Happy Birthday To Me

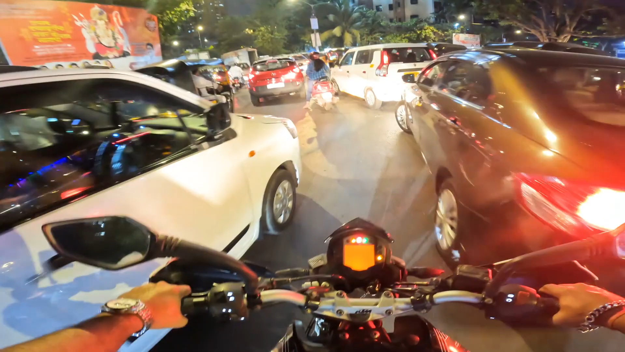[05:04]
देख रहे हो रुकते ही नहीं है कार वाले, ना रुकेंगे नहीं। और बुलेट रहती ना मैं फंस जाता। ये गाड़ी कैसा है तुरंत पिकअप, इतना अच्छा है ना इसका कि खड़े पे निकाल देती है अपने को। चलो चलो आंटी जी।
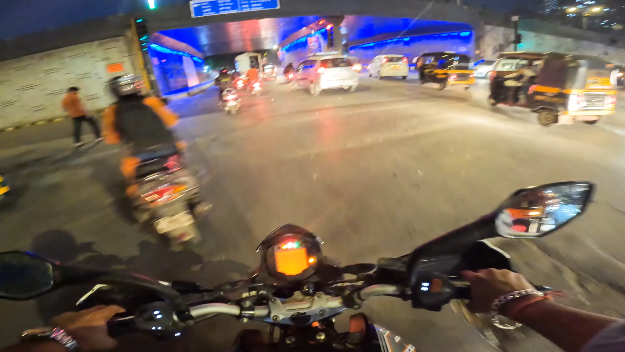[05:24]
अरे आंटी लोग बाल बांध के चलाना चाहिए गाड़ी। अरे
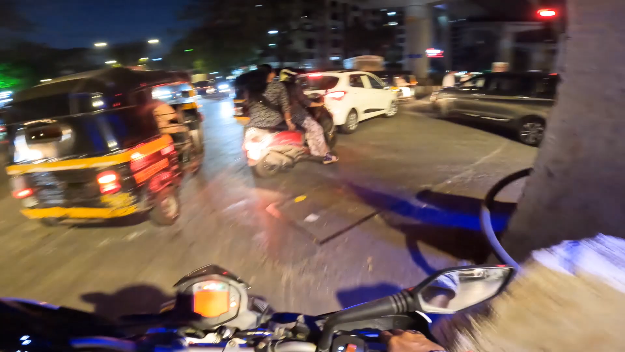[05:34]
ट्रैफिक हो गई है थोड़ी बहुत। चलो चलो भाइयों, देख रहा है बिना हेलमेट के ही चला रहे गाड़ी।
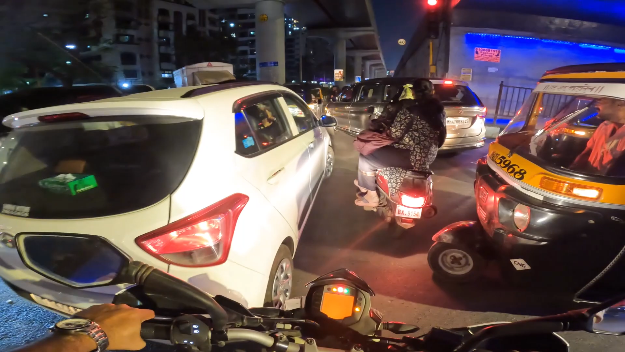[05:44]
कहाँ है सरकार और कहाँ है ट्रैफिक पुलिस?
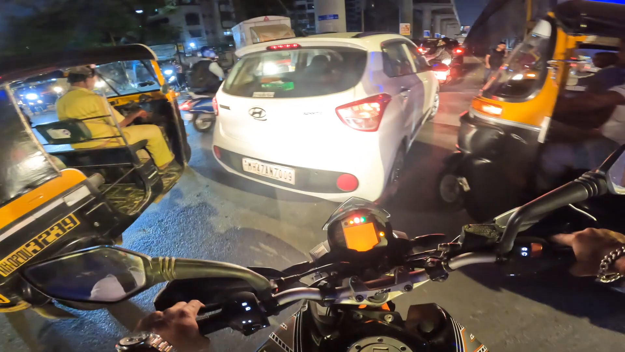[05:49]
नहीं है भाई, अपने को निकलने दो। लोकी चल बे, नाटक चालू है लोकी माँ का लड़ना। इसको देखो इतना गाली आ रहा है ना मुंह में, किल्लू को गाली से मार दूं।
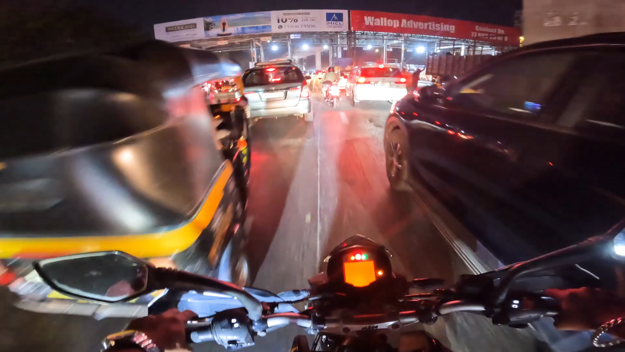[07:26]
पता नहीं मेट्रो का काम कब खत्म होगा, रोज कुछ ना कुछ खोद खोद के लोग रख दे रहे हैं। सीरियसली यार ये देखो आज क्या खोद दिए, चेक नाका तो कभी ख़त्म ही नहीं होने वाला जिंदगी में।
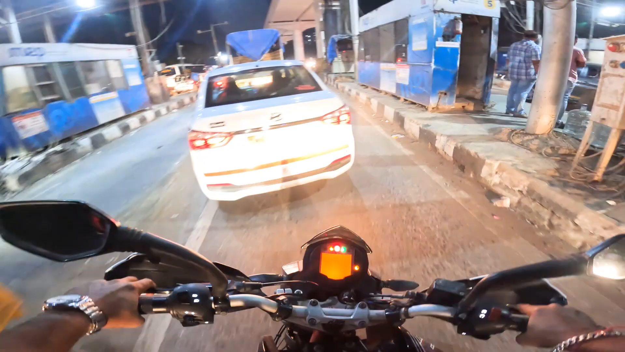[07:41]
साला मूड खराब हो जाता है यहाँ पे आने से।